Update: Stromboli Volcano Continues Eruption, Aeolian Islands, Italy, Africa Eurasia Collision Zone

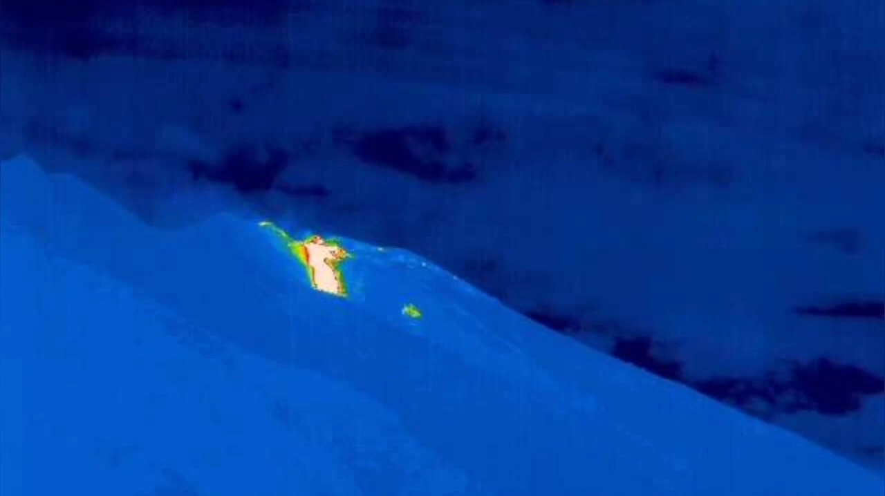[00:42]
and these are volcanic lapilli as we call them.
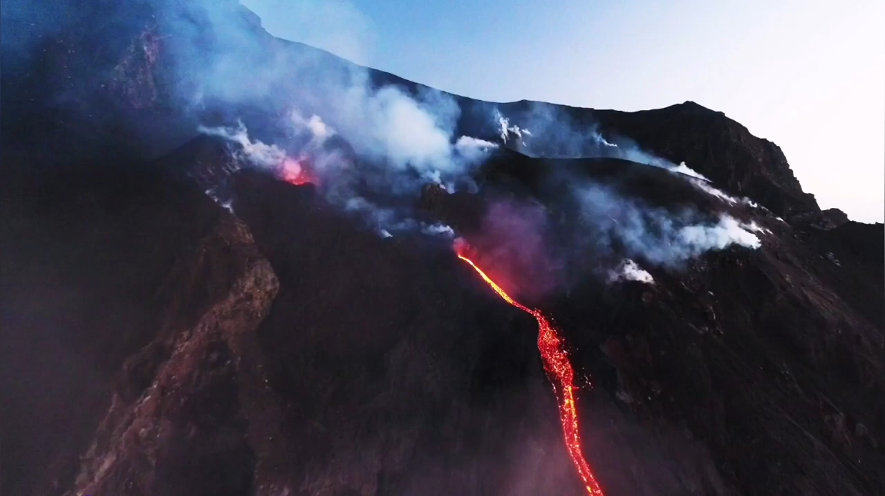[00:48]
Thermal signature of this volcano is also nice to visible. As you can see a stream of lava flowing
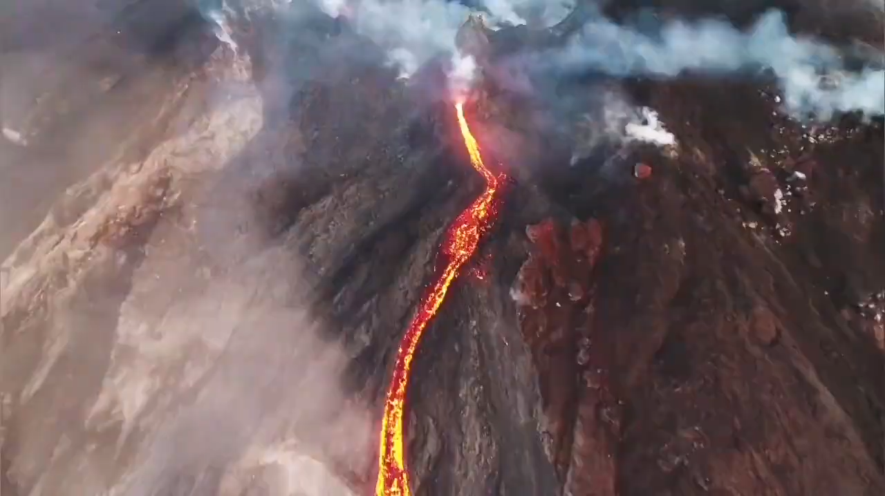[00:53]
out like a tongue of the you know hot dragon
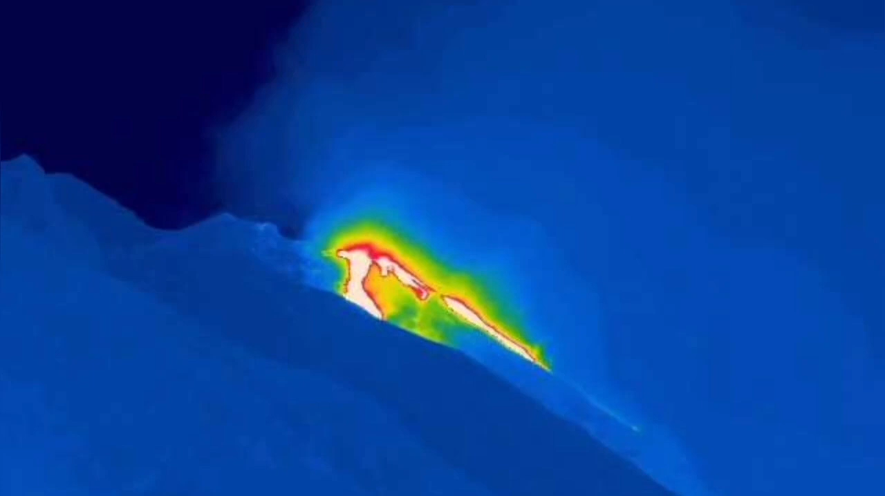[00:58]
something like that and yeah again thermal signature very clearly visible.
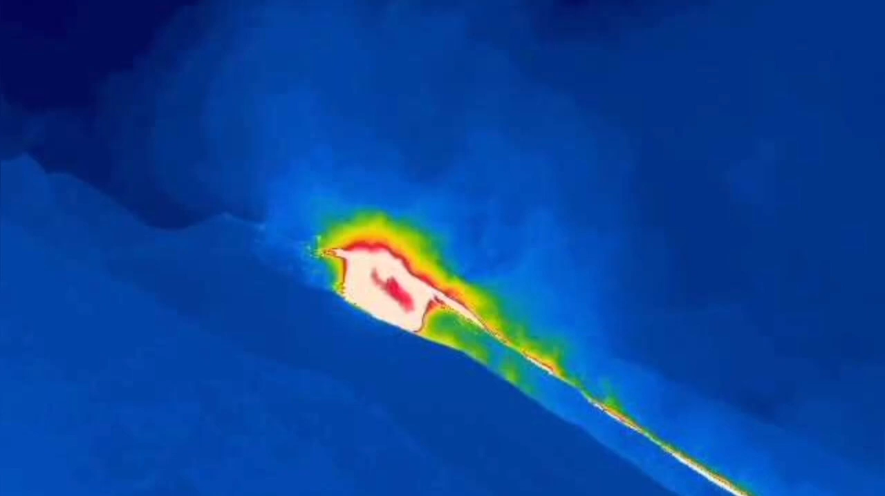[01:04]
This volcano will continue like that if it just wants to know you're up like this. It doesn't use much energy or much you know pressure.